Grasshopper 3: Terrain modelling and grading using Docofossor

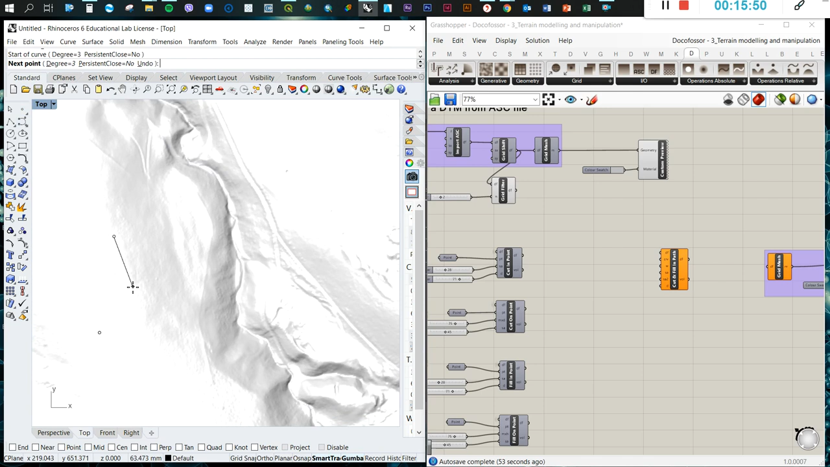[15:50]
And I want to draw a curve that starts in this side and let's say move towards this side.
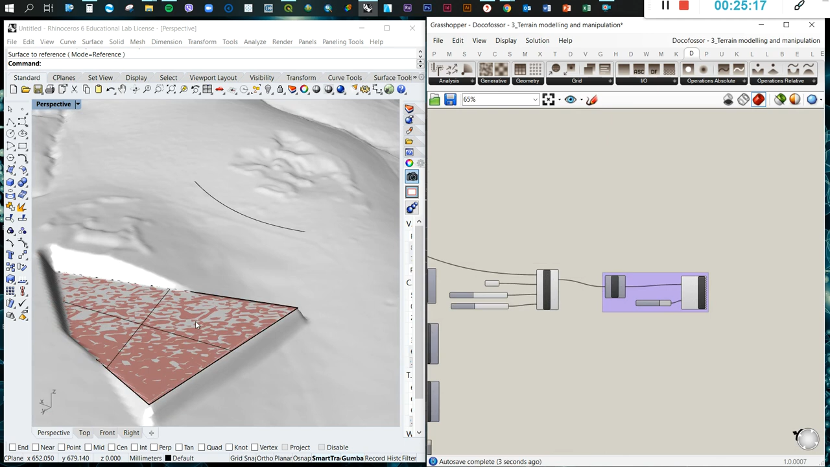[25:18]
Let me turn off this. So you see the operation, and then is the surface.